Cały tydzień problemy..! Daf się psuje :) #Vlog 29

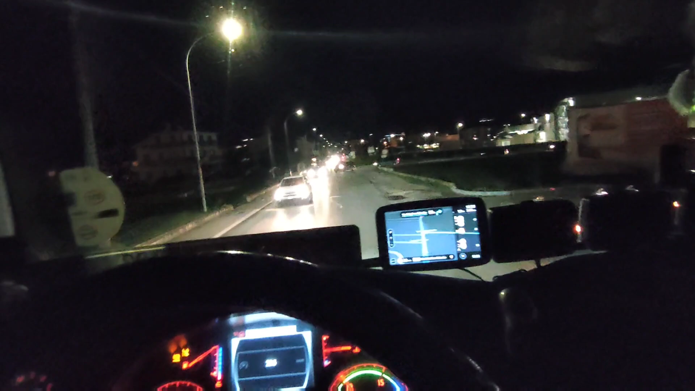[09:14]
Prosto mamy 3-2 metra, my tu w prawo musimy jechać.
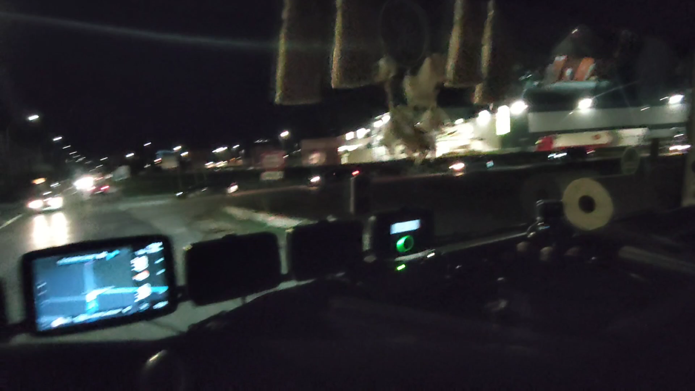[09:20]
No, trochę ciesnawo, ale damy radę. No, musisz mnie gościu puścić jakoś. No, przesunź się ziomuś.
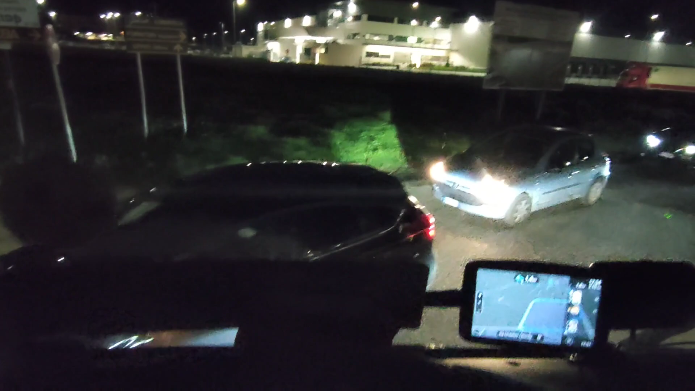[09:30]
Dobra, elegancko.
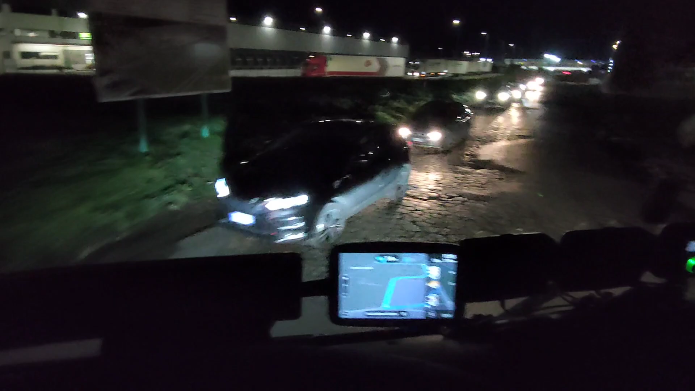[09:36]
Tam nie hacze nikogo. Tam naczepa przechodzi.
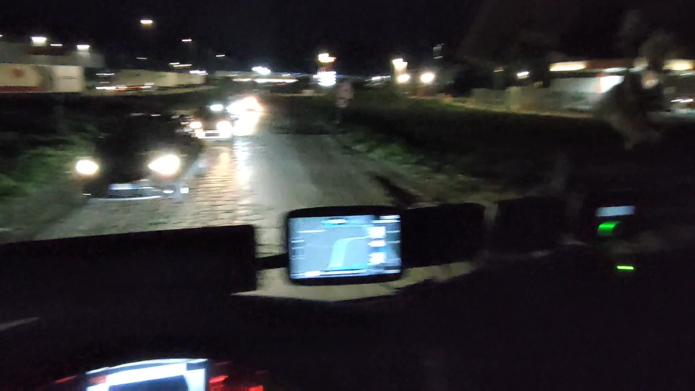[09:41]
Tutaj się bez problemu łamie, dobra.
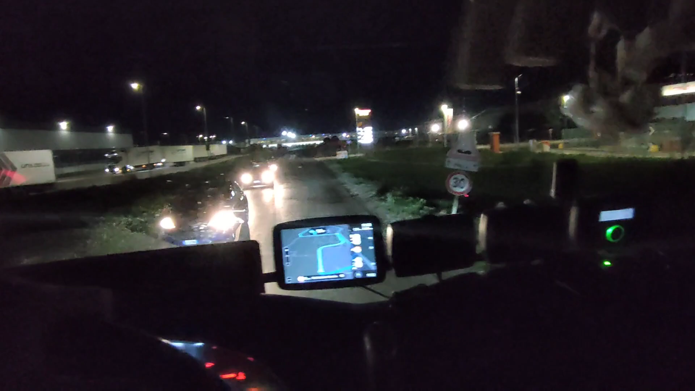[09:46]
Bo tu na strefę musimy wjechać. Tam jest taki duży parking z tego co widziałem z autostrady.
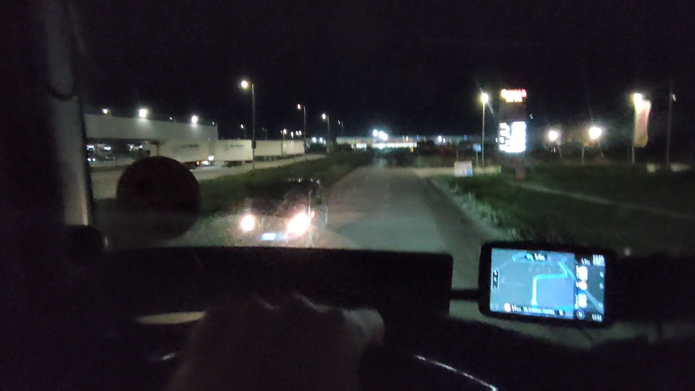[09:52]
Czy z tego. Czy to była taka ekspresówka. No, mniejsza. W każdym razie jedziemy tędy. I tam za chwilę będzie taki trójkąt wielki oświetlony. Także sobie zapiszę. Oczywiście kordy. Jak coś to będą tutaj aktualnie. Na ten parking. Ale za chwilę sobie możecie zobaczyć.
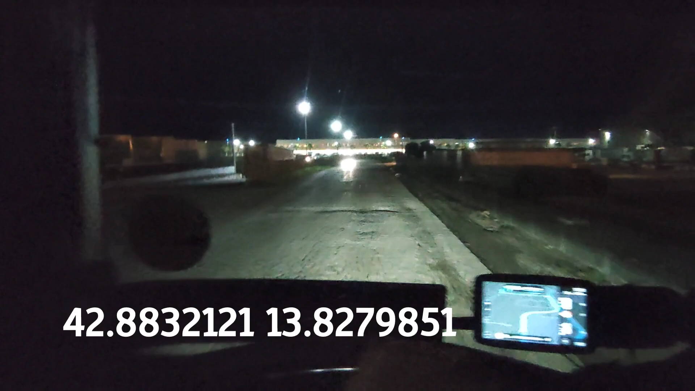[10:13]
Jeszcze brudna ta kamera. Kurde. Masakra.
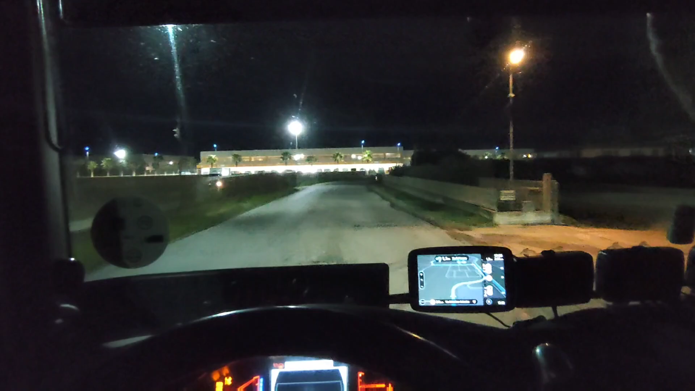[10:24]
No i ciepło. 11 stopni. Myślałem, że będzie chłodniej. Widzicie palmy. Fajnie. Naprawdę fajnie. O, tutaj jak ładnie. Jutro będę jechał. Tylko rano będzie ciemno.
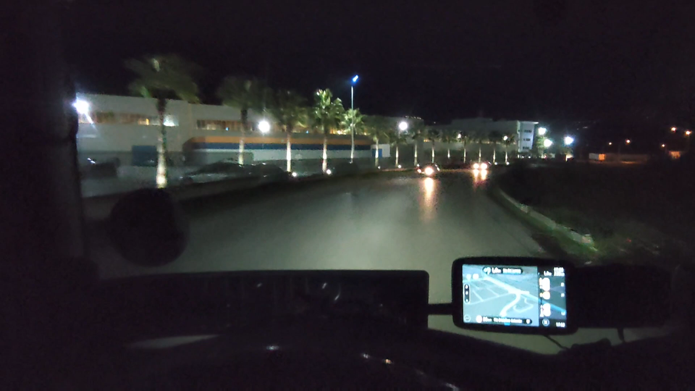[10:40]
Będą stanął i tutaj zrobił ładne zdjęcie Dafikowi. No ale. A tutaj widzicie ten parking? Duży trójkąt. Stoją ciężarówki oświetlone. Fajnie. Tylko jak tutaj wjechać? A tutaj dobra. O. Potężny parking.
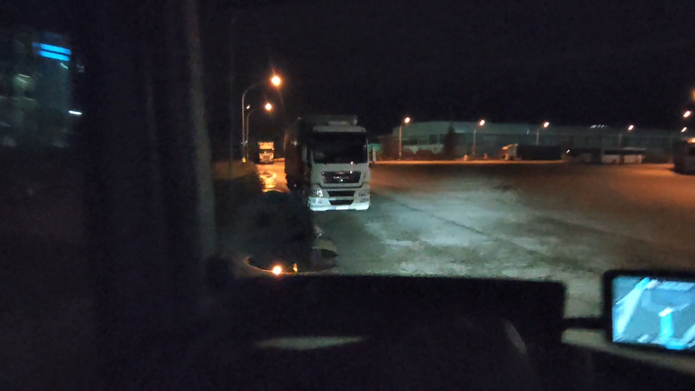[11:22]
Tutaj chłopak z Bułgarii. Tam chłopak ze Słowenii. Tam jak to Volvo stoi, to tam sobie stanę po prostu wzdłuż. Do krzaków i... No i tak będziemy stać do rana. Niby są znaki, że odholują, ale... Można stać na pewno. Tutaj kto?
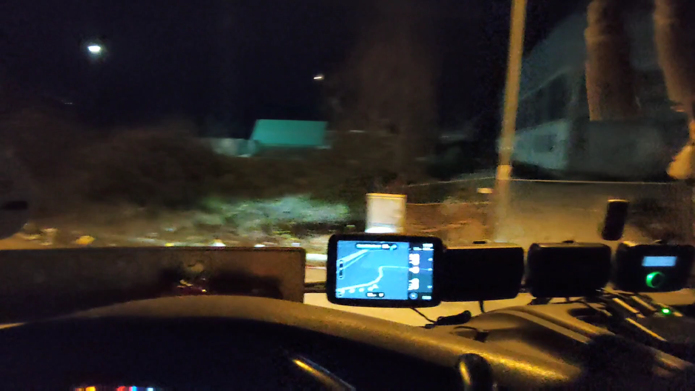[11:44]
Rumun. O, patrzcie jak czysta. O, patrzcie jak czysta. Alla woli.
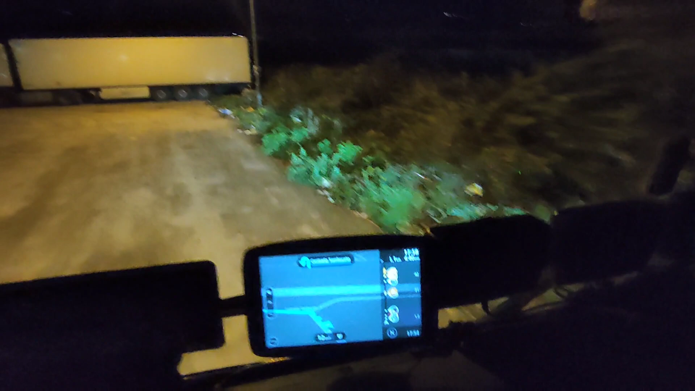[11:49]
O, bo tutaj się ustawię. Jeszcze lepiej będzie.
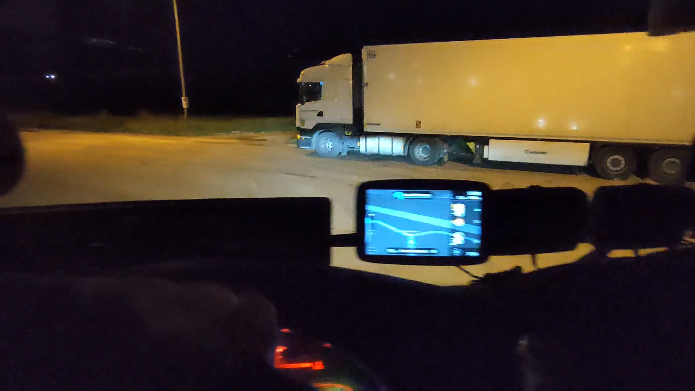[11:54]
Za Verona Express. O, i tu będziemy stać całą noc. Za Rumunem. Znaczy za panem z Rumunii.